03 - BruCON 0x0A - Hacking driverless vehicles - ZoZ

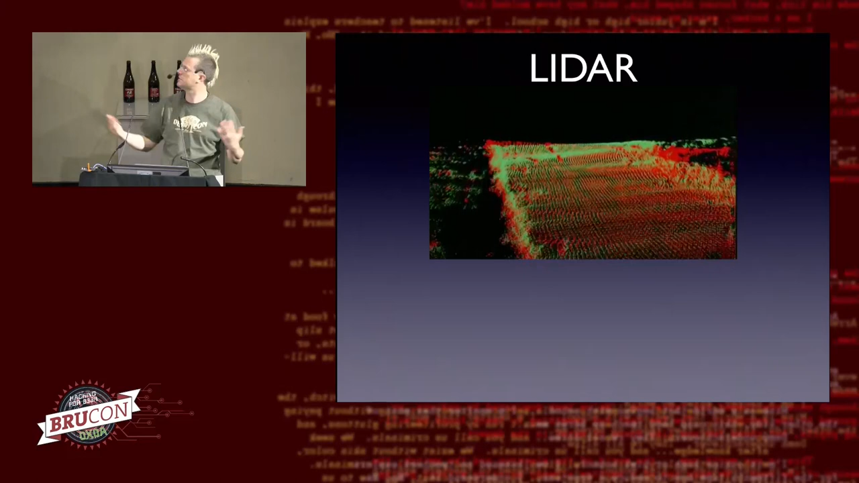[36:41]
uh, as the world around you. Um, and so these are primarily used for seeing solid objects to avoid collisions and to build maps.
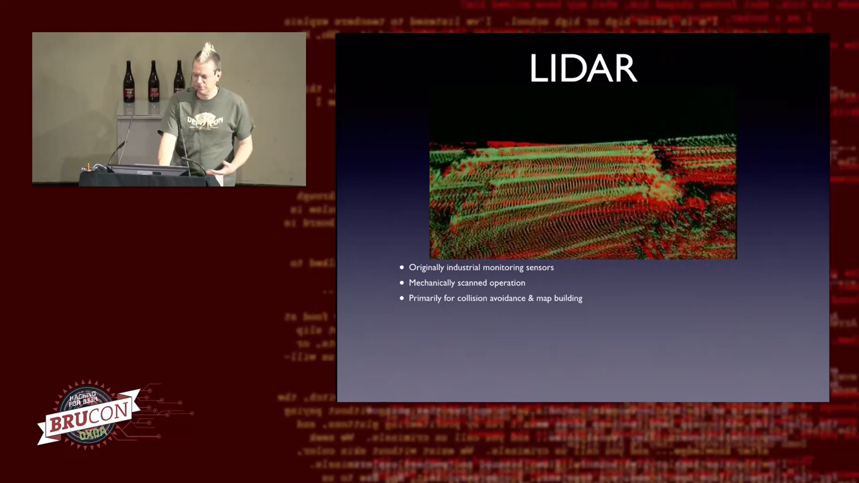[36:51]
Um, so denial of these sensors, uh, is pretty easy to do. You can actively overpower them by shining lasers or bright lights, um, at them, um, or by preventing the object that they're supposed to be scanning from returning a signal, for example, by coding it in an absorbent material.
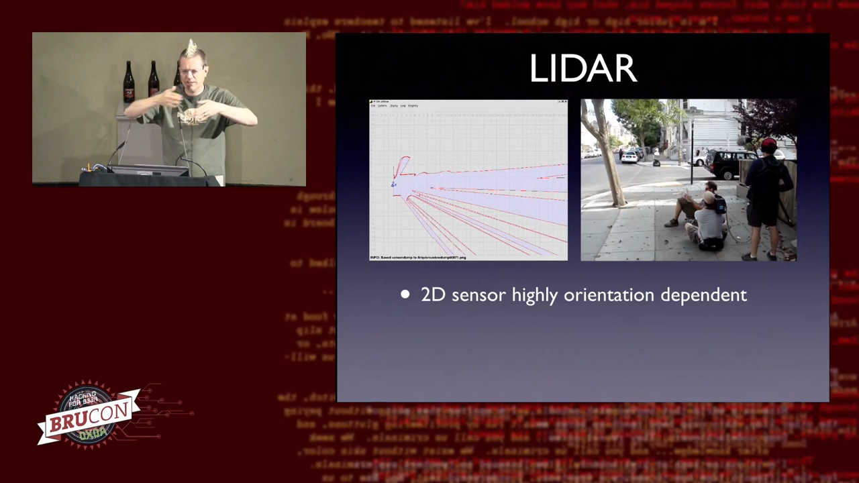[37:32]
It sends out basically a horizontal, um, beam of pulses.
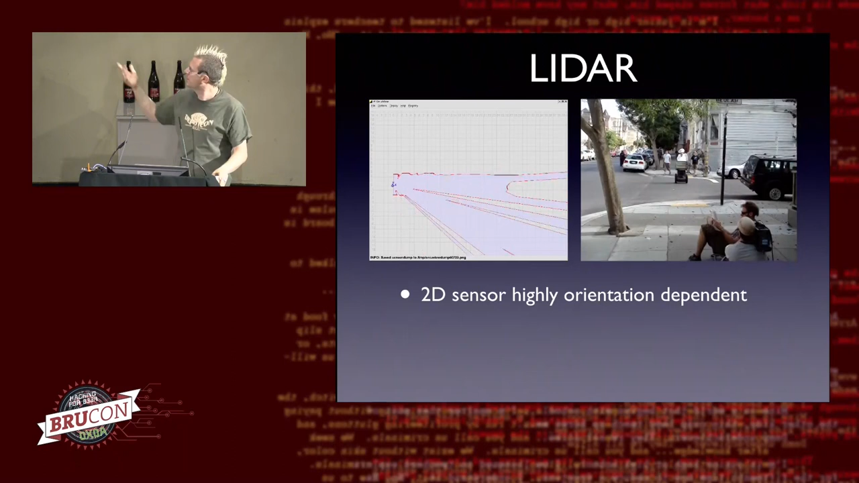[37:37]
And so the orientation of the sensor, um, has a lot of dependency there.
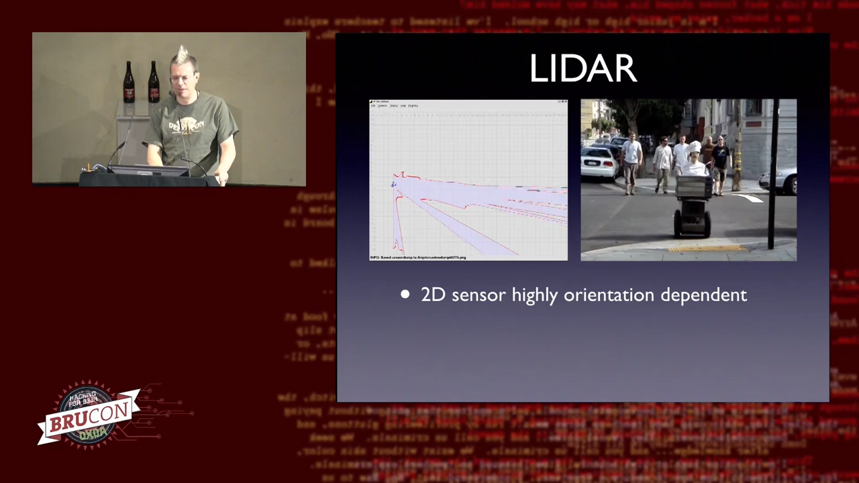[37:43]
So for example, inclines, uh, can look like obstacles.
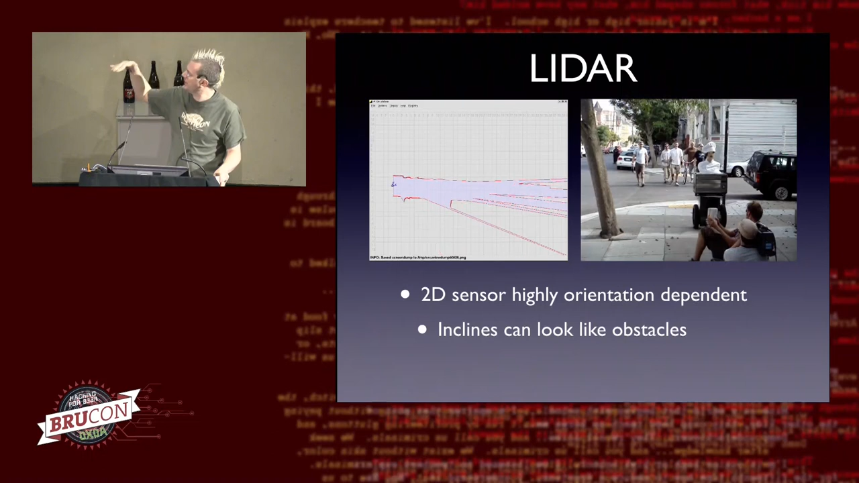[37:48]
Whenever this robot leans forward, everything seems to move closer to it because it's pointing the sensor downwards, um, and you can miss things that are low.
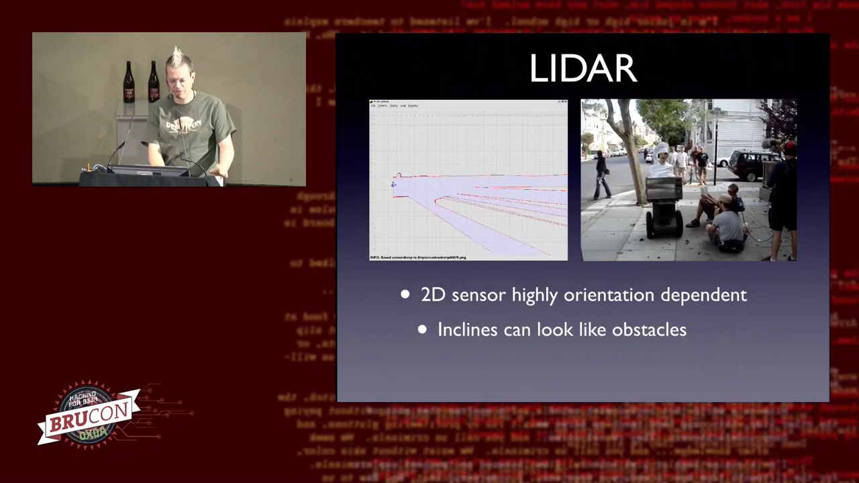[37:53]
So, uh, you can drive right into curbs or, or small obstacles.
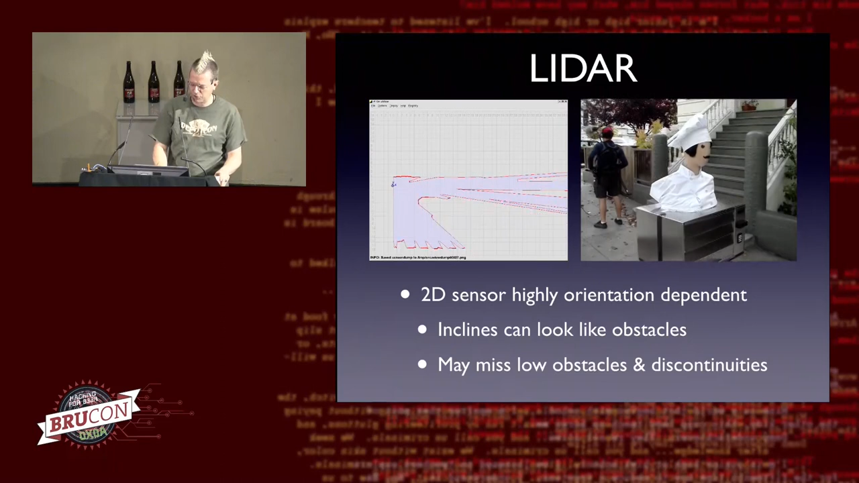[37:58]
Um, it's an active emission sensor.
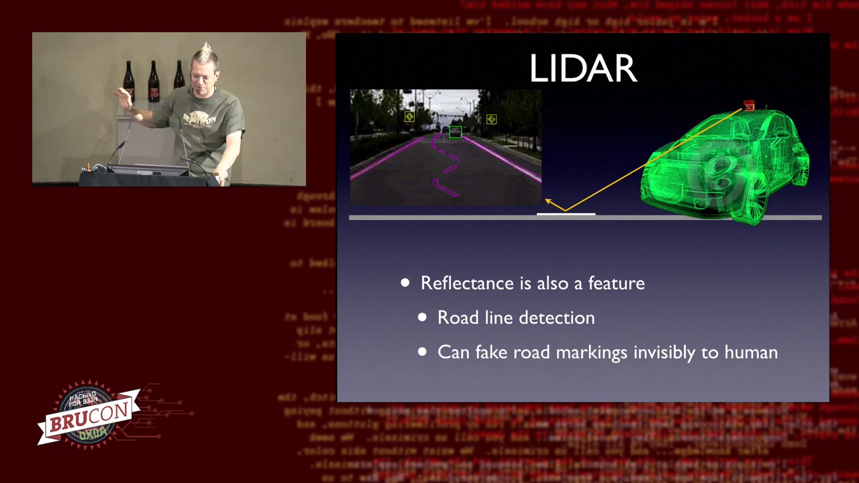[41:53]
So we can paint swervy lane markers to make the robot do unpredictable things in a street that otherwise looks totally normal. Um, or, then this is just a joke, you know, we could paint markers on the road that the map processes back at the,
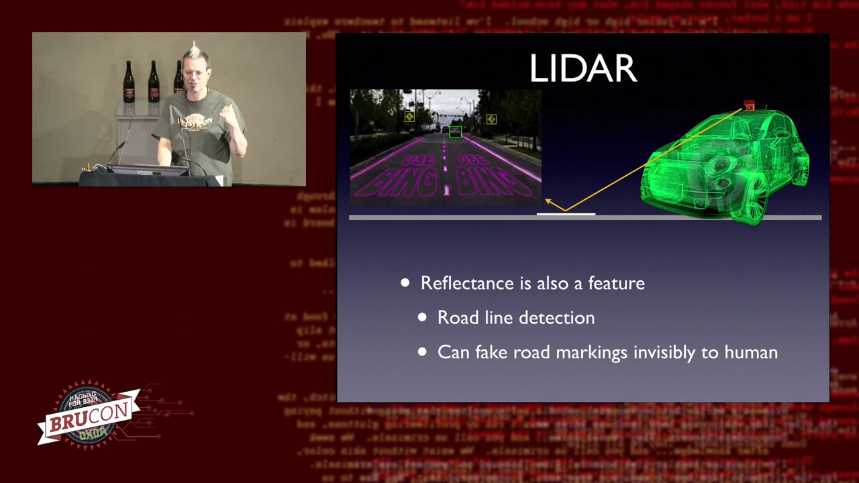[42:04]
uh, back at the search company see and, and, uh, and, and are amused by. Um, we can also, of course, uh, make objects that are not solid that look solid because there's, uh, very little ability for the lidar to determine how solid an object is.
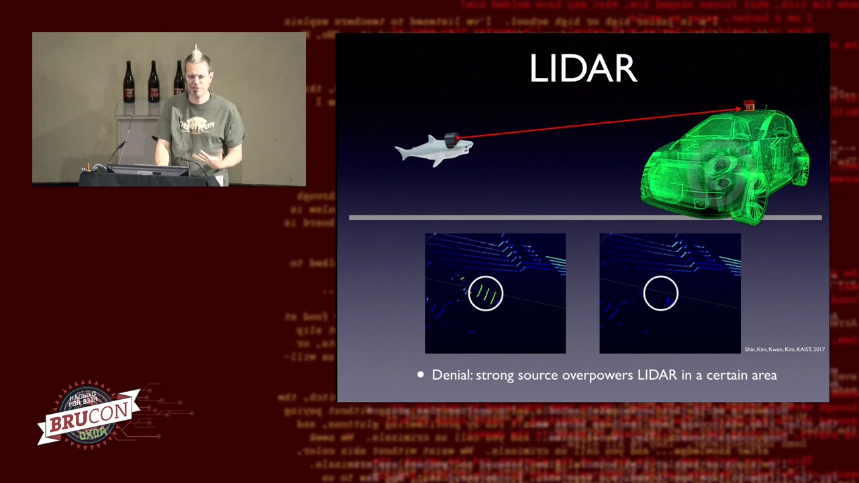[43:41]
So, you can appear to be invisible on the lidar by sending a strong source. Um, a more interesting result to me from the same,